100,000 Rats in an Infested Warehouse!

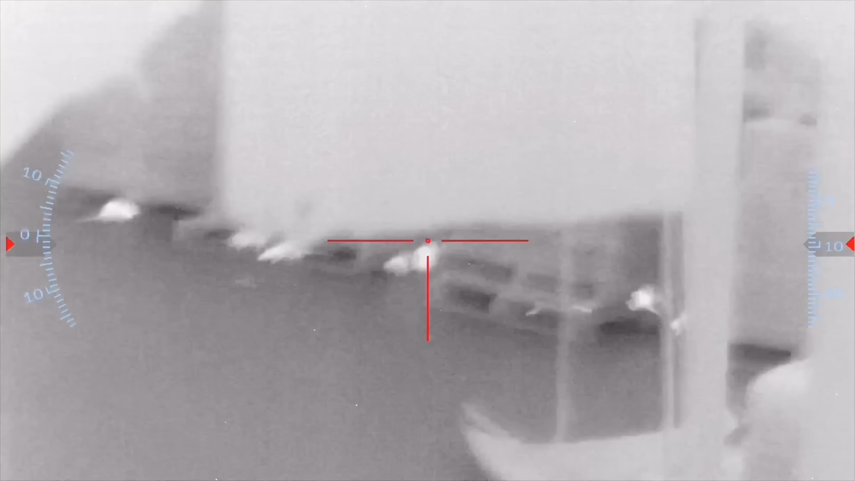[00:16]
There were rats everywhere and this isn't your average recycling facility. This place has become the ultimate rat nest and tonight we're taking it back.
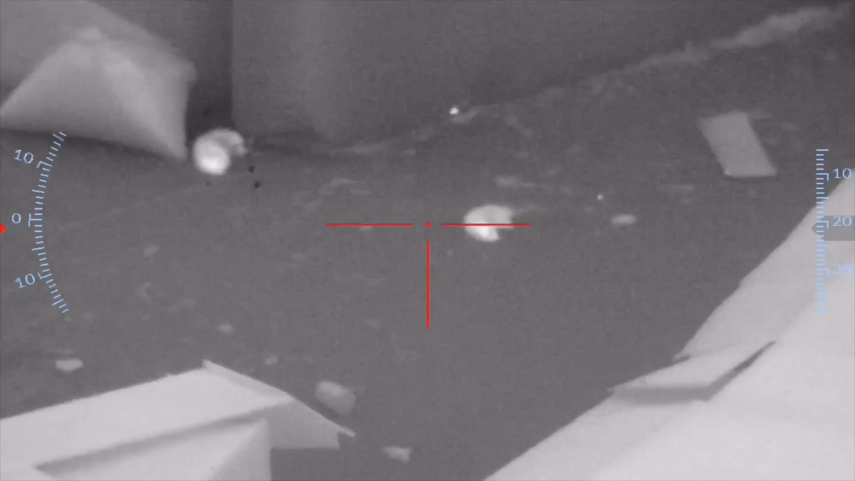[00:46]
Get him? Yeah he got him.
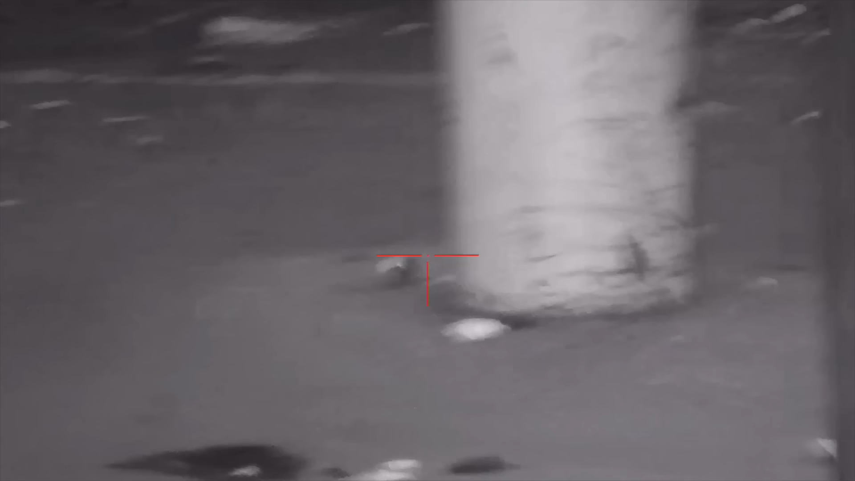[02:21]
you can see it's just a bit harder to see them especially contrasting against the concrete garbage.
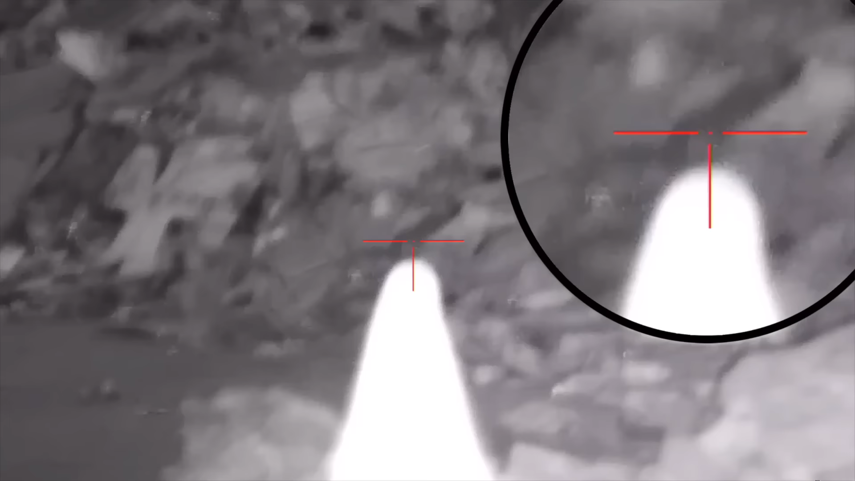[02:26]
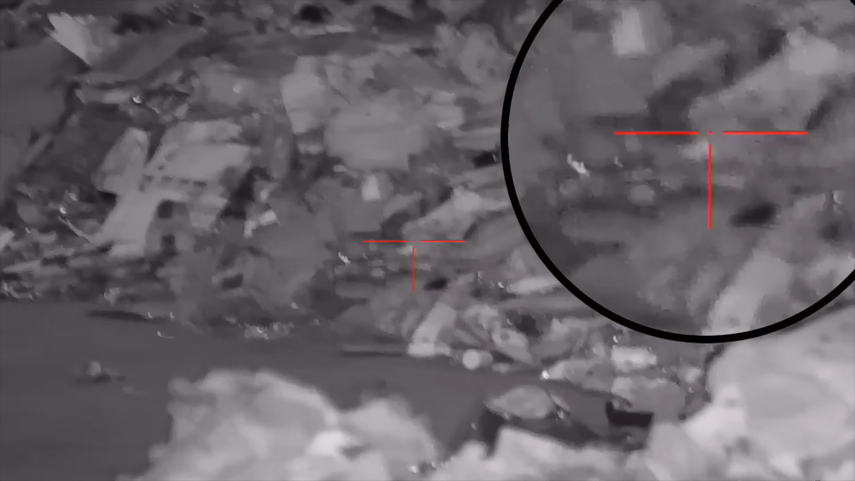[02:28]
This is where the thermal really shines uh but either way you're going to uh you're going to slam in a place like this and that's exactly what we did.
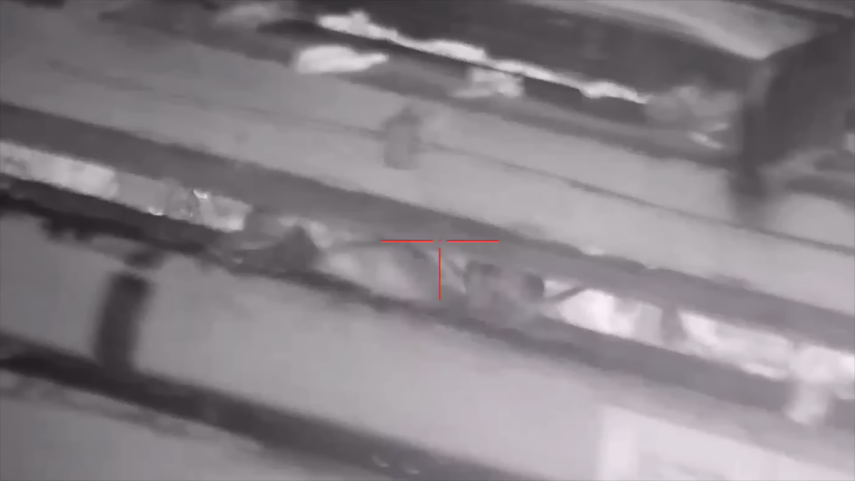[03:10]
Doubles on rats weren't actually all that uncommon at this place so here's my first one of the night
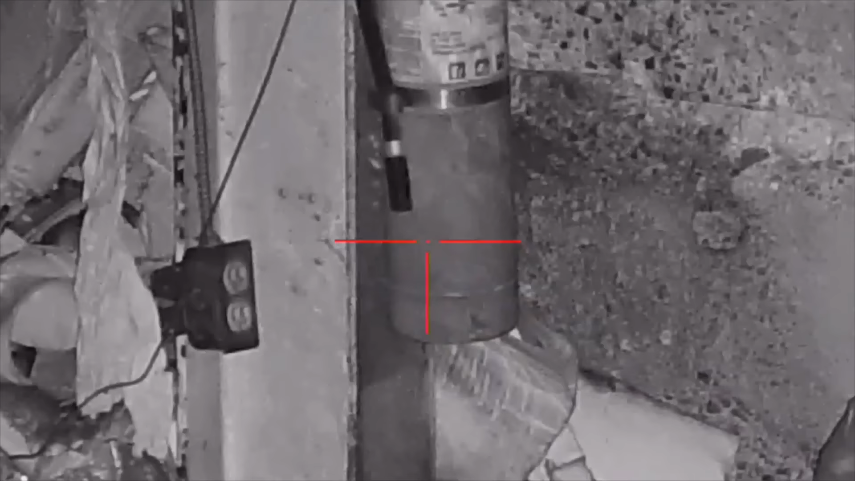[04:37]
i'm not sure osha would approve of this but we must have killed a hundred of them within
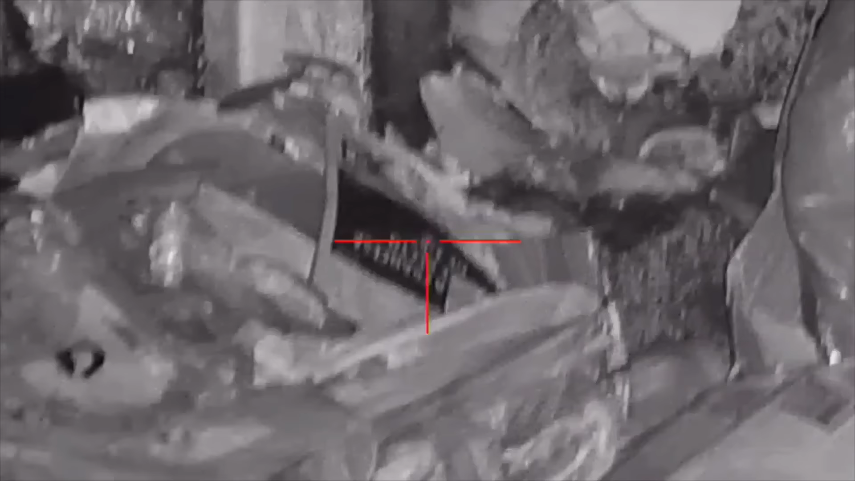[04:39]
a few inches of that fire extinguisher just behind it
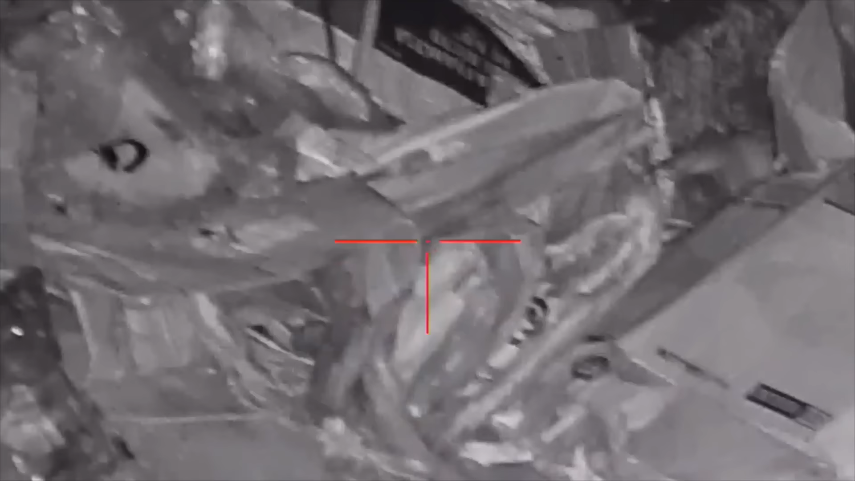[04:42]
was a hole that allowed but really just kind of gave easy access to navigate that retaining wall holding back that huge pile of garbage
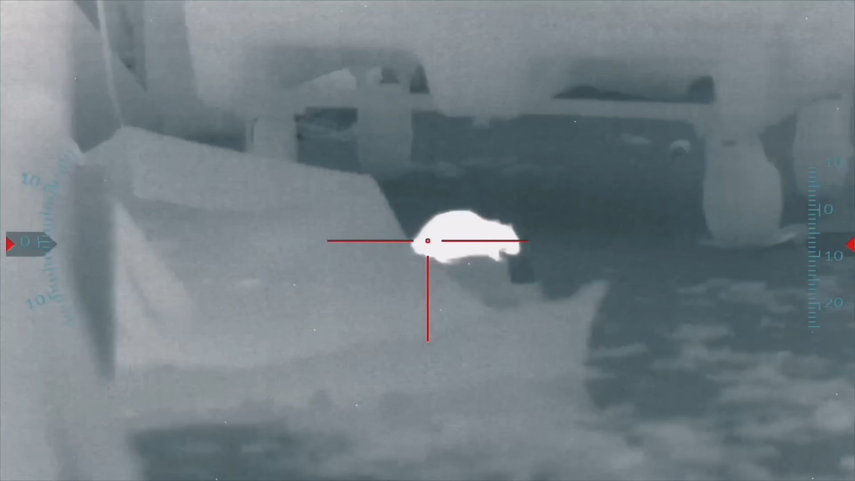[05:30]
i had to take a piss so i headed down to the break room armed with a thermal setup where i was able to get these big boys uh
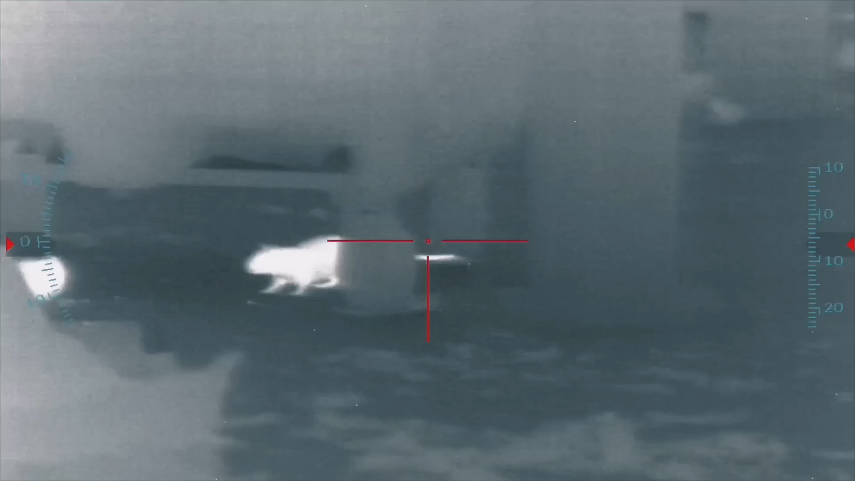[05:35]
and then i right after i got these guys i was able to kind of
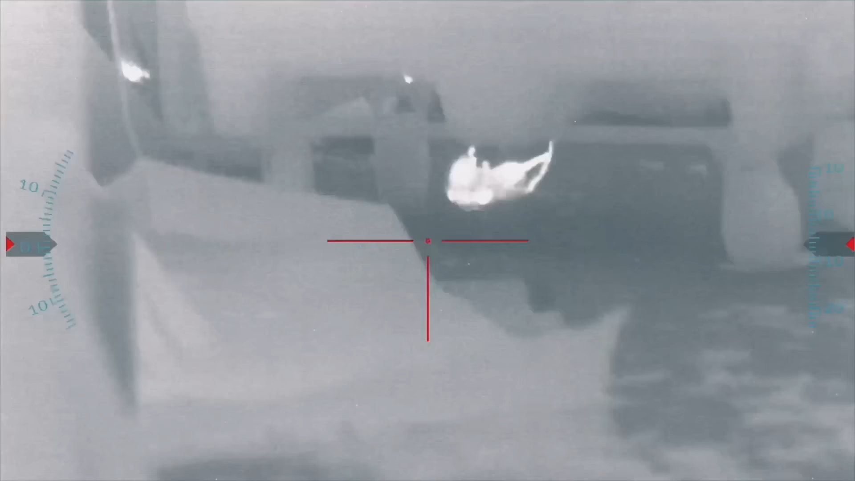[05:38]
flank the others which were on a different side of that trash pile from where we were shooting before so
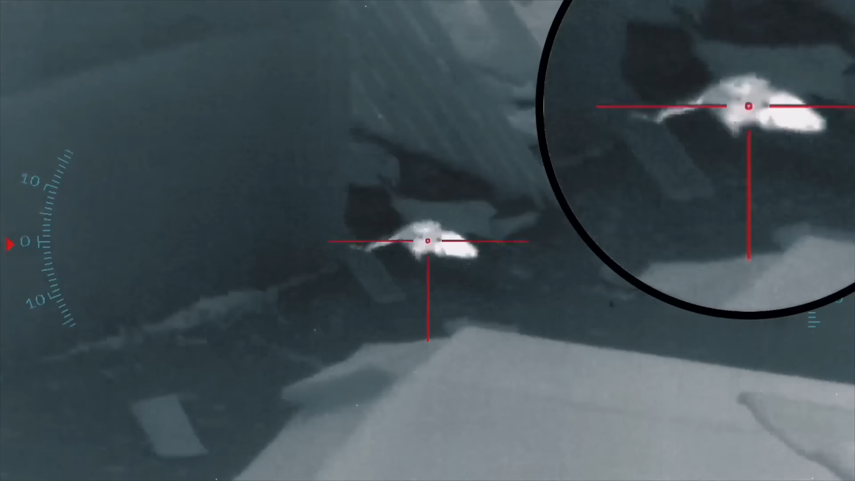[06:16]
don't you leave out some of the details i shot this one off the wall
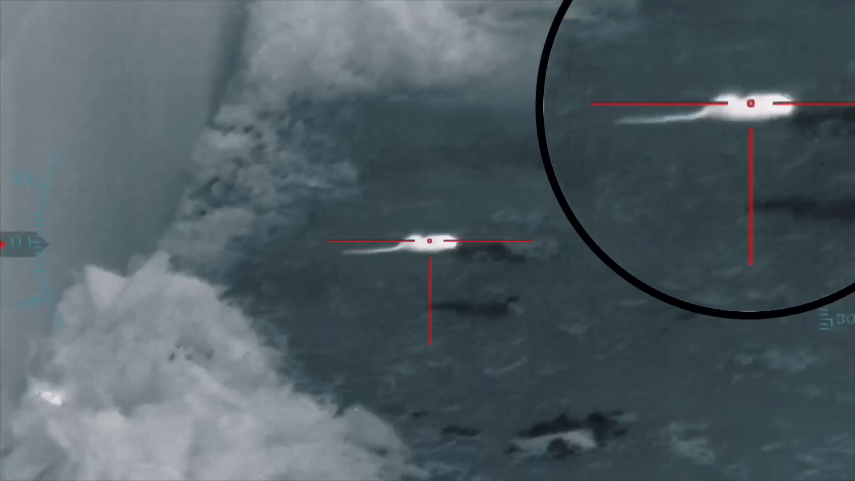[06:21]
above and then my son well he decided it needed one more
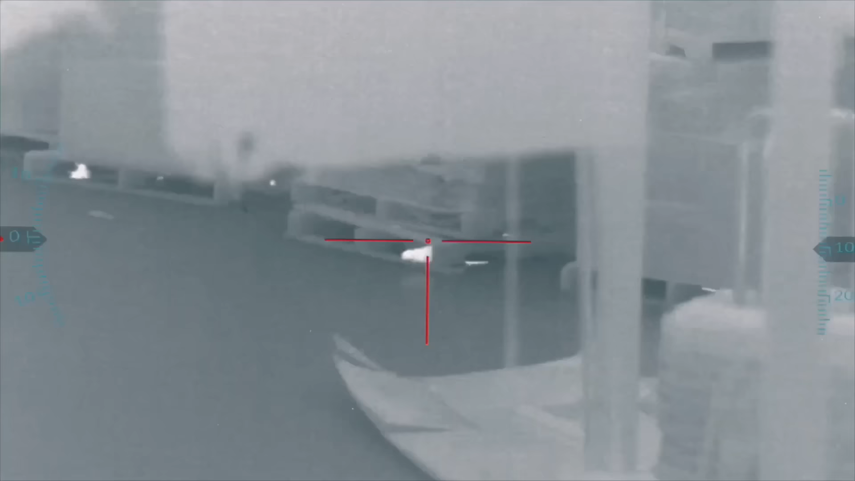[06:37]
man this thing handled the humidity inside this place so well look at how clear this footage is
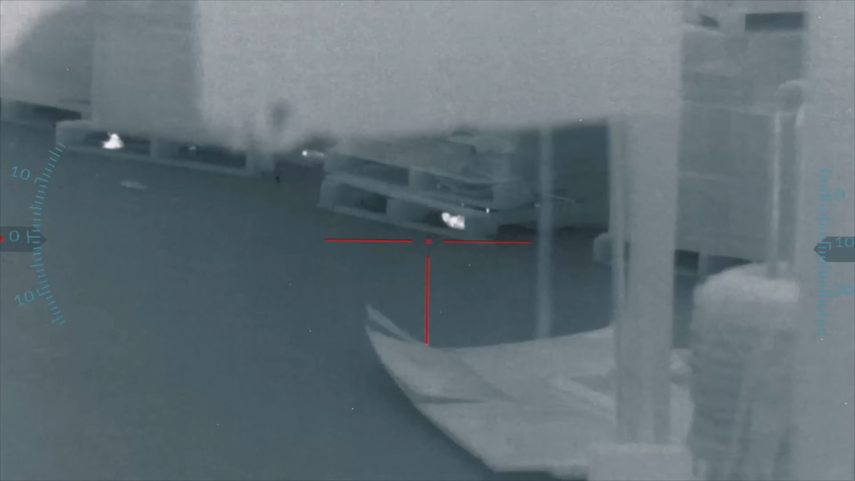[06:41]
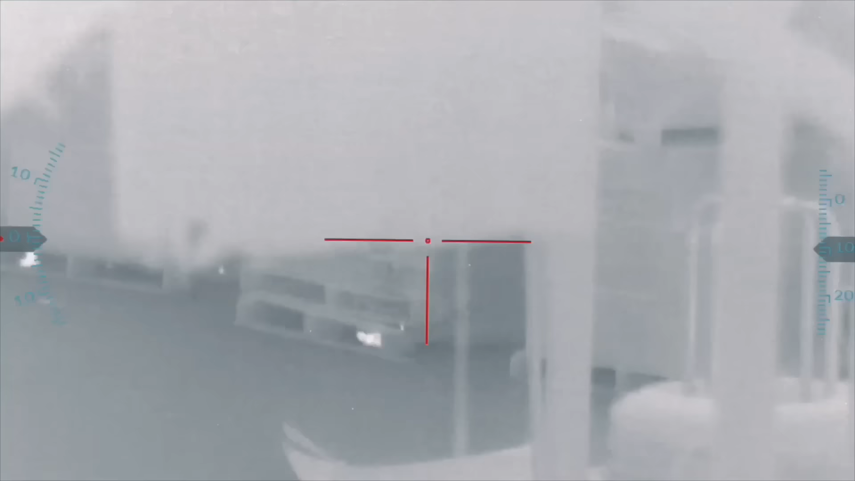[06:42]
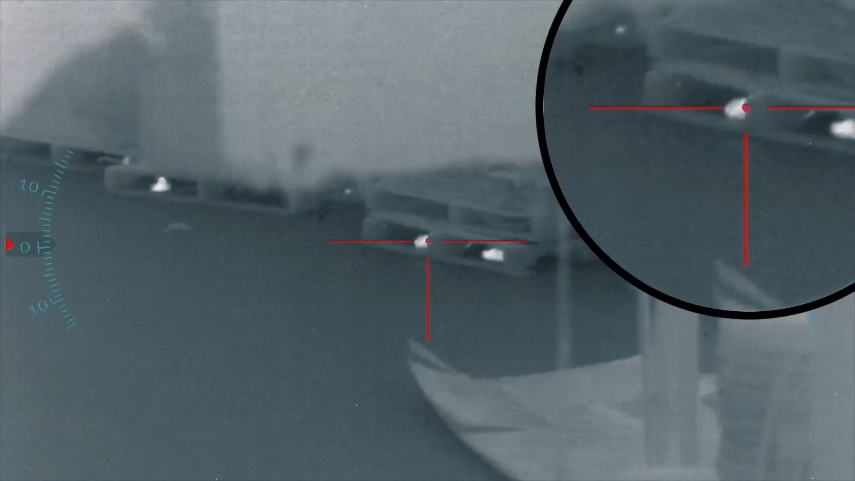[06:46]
we had been concentrating on the back kind of further into the warehouse for so long well i looked
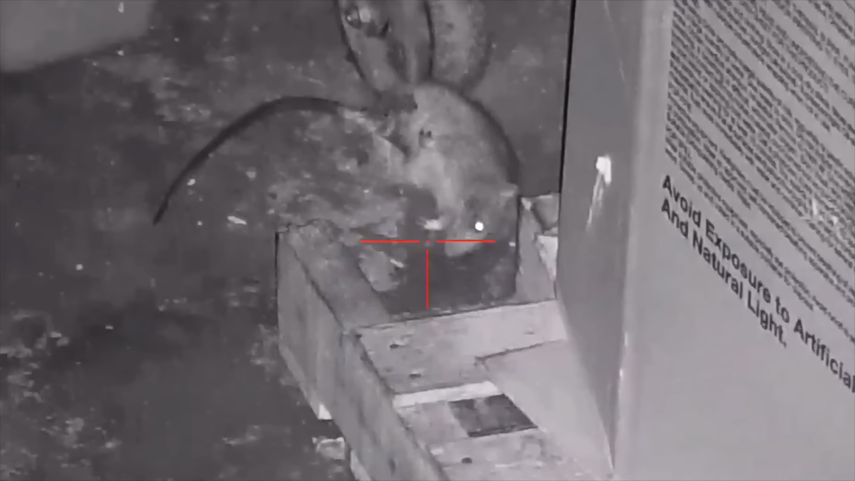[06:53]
down below us and there were within 15 yards
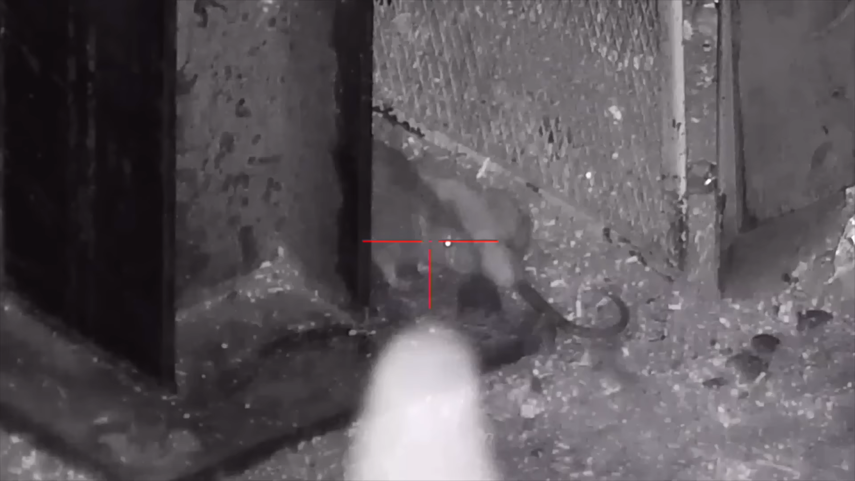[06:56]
just hundreds of these things so i